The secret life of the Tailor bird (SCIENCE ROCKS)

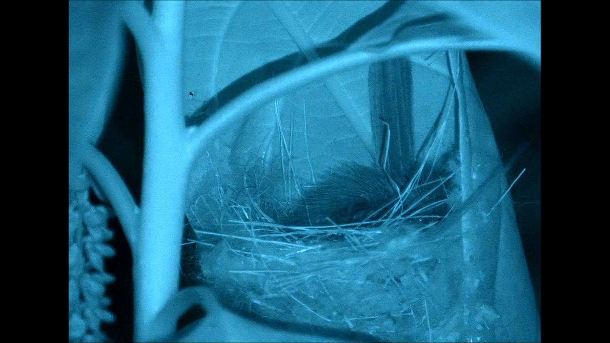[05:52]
When the tailor bird roosts at night, it fluffs up its body like a ball
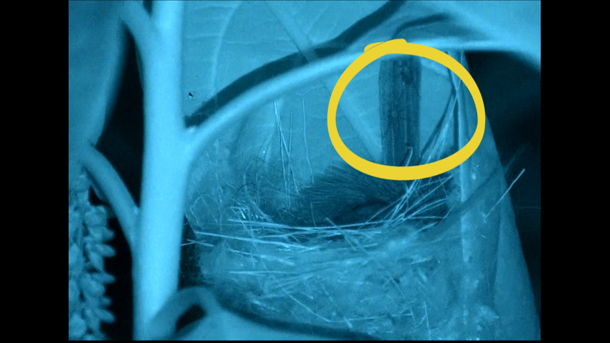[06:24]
by making all its feathers stand up. This makes it also hard for the mosquito to reach the tailor bird's skin. And you could also clearly see the tailor bird's heart beating throughout the night.